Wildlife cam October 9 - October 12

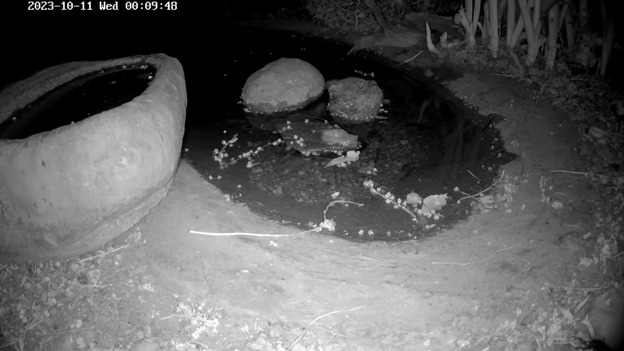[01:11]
And here's our water scorpion again. Now, believe it or not, they do fly. You don't see them, but they're there, ready to land on your face. I've never had a water scorpion land on my face before, but it is possible.
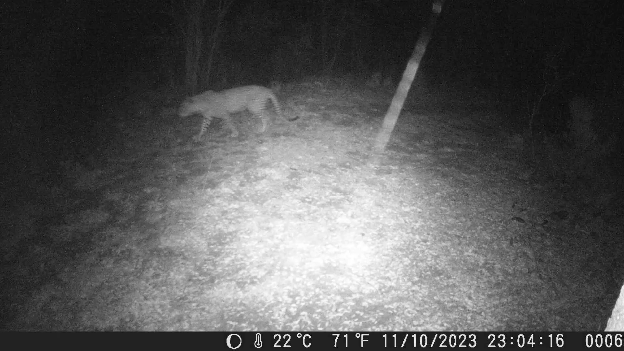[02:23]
It was a female in the beginning that just walked past the front of the camera and the male in the background. There's one of our tilapia fish just near the tadpoles. They've settled in quite well.